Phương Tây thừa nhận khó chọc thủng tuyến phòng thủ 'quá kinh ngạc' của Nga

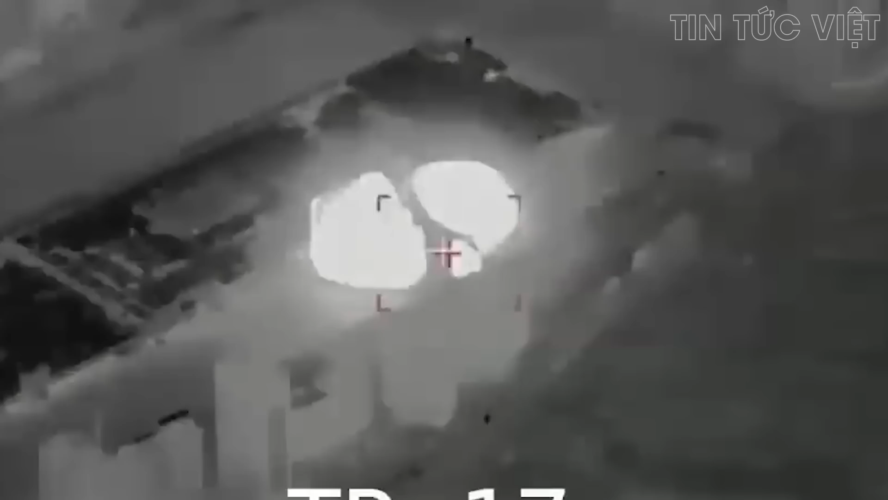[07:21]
nơi có căn cứ Mikrod Ông cho biết tên lửa của Nga đã làm hư hại cơ sở hạ tầng của căn cứ không quân và các thiết bị khác